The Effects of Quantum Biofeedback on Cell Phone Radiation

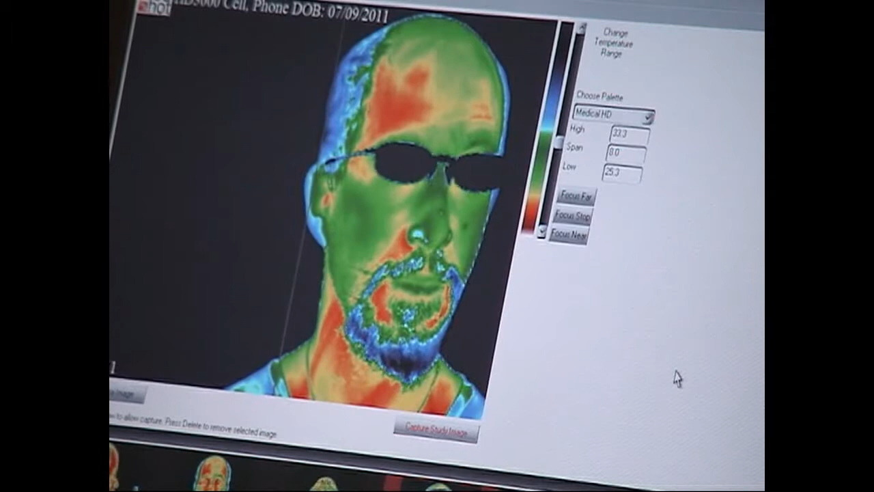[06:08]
Look at the cool dude with glasses. Take your glasses off and look into the. Yeah. That's just 15 minutes.
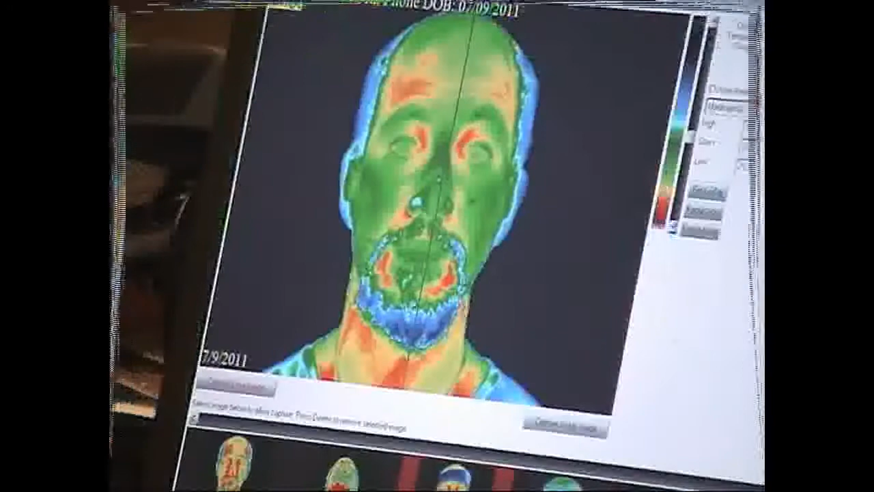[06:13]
And turn your, you turn your body to the left. I just want to go back.